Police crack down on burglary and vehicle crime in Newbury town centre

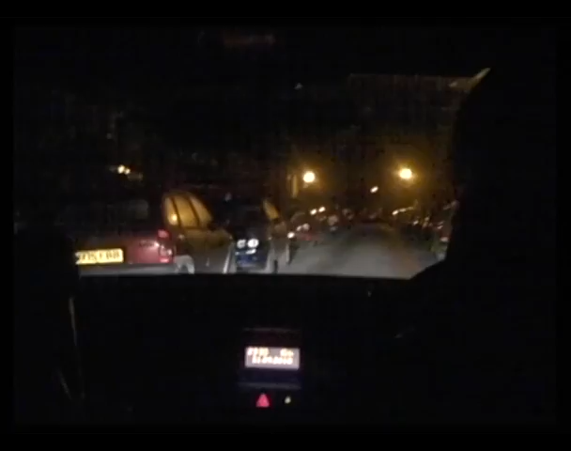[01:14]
Just patrolling the area in a vehicle. If people are looking out their windows, they can actually see that we're, if you want, sticking to what we said.
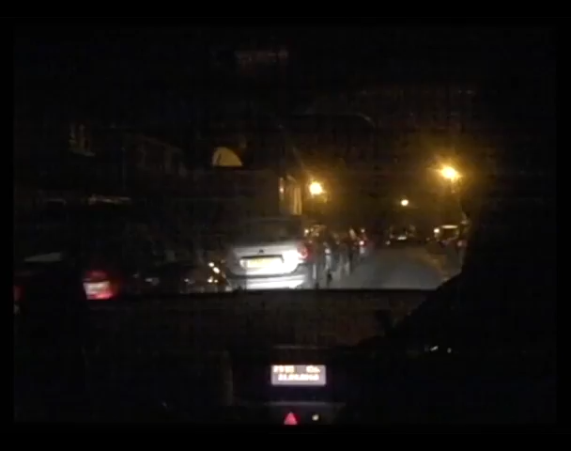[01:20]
There's areas around the Russell Road area which lead out onto Northcroft,
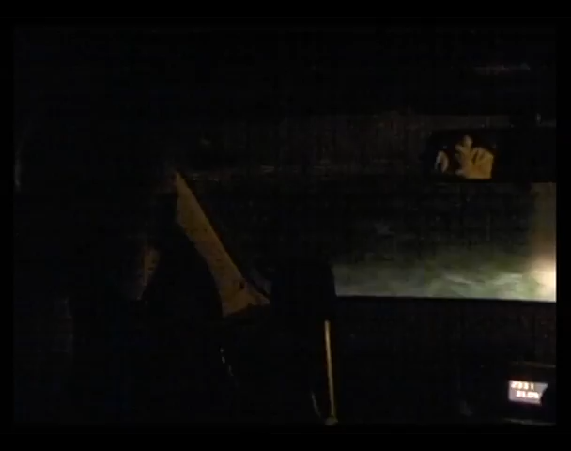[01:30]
which is the ideal place for people to, if they commit a crime,